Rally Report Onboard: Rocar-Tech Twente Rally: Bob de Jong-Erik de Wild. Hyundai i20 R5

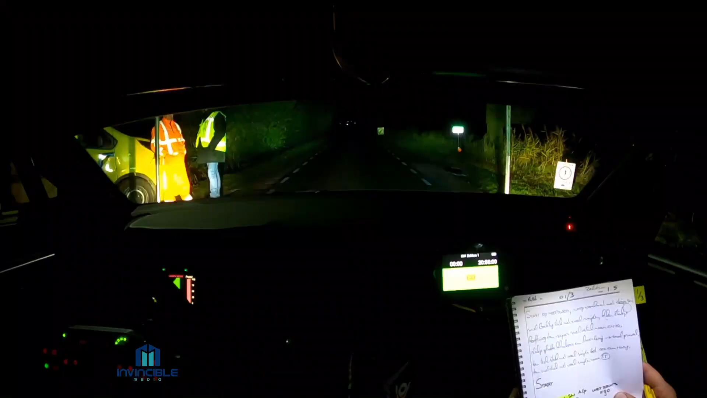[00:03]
500, rechts 2 plus, snijdiep, aanlamp. Inrit rechts is 90. Zie die lamp, hij is uit. Rechts 2 plus, snijdiep, aanlamp. Snijdiep.
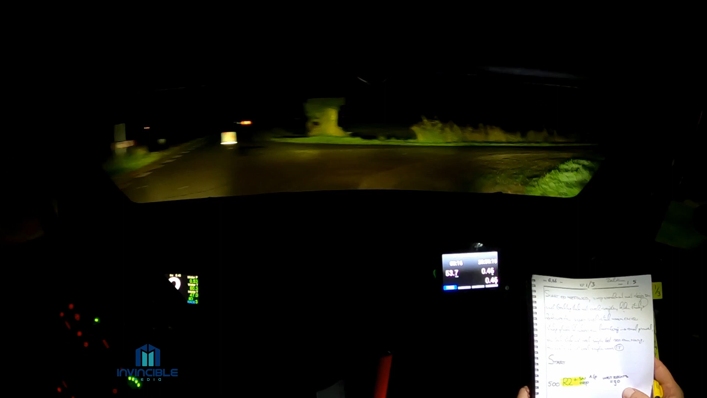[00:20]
350. 350, rechts 6 min, kort, zek. 60, rechts 6 min, kort, zek. 80, rechts 5 plus, zek, om 50. Links 4 plus, snijdiep, om 40.
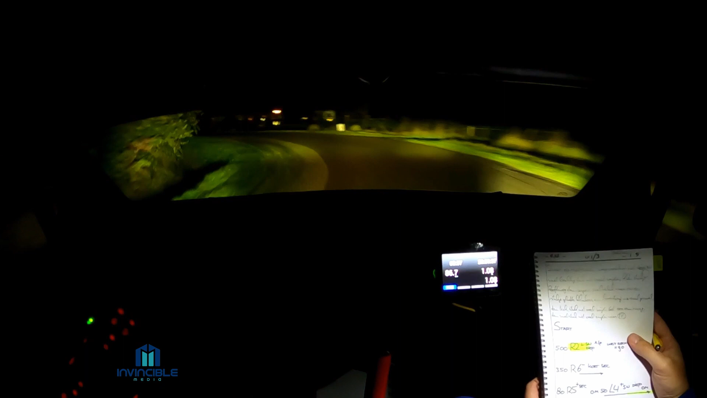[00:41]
Rechts 5 plus, zek, kort, keer, links 6, snijd. 260, rechts 5, snijd. Rechts 5, snijd, vuil, om 80.
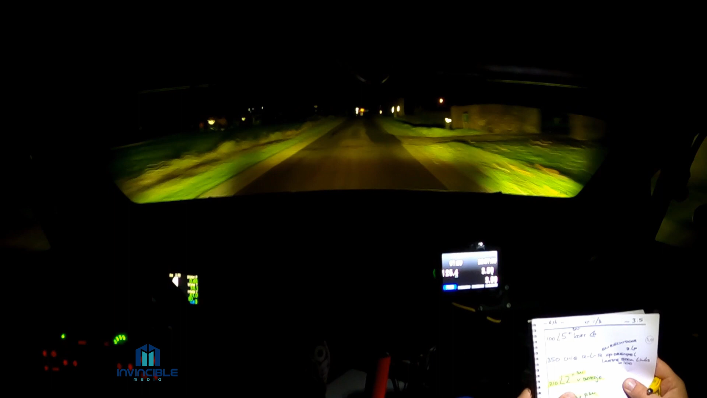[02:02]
Rechts, links, rechts, en rechtdoor. 210, links 2 plus, snijd, voor, botje. Links 2 plus, snijd, voor, botje. 250, links 2 plus, plus, puntje, snijd, voor, botje. Zie je dat, botje, links 2 plus, plus, puntje, snijd. 330, attentie, attentie, rechts 5, puntje, snijd, gaan we naar het klinkersstuk. Rechts 5, puntje, snijd, opent, en knijp, naar 5 min, attentie, klinkers, en om boom, sec. En hij is glad, let op.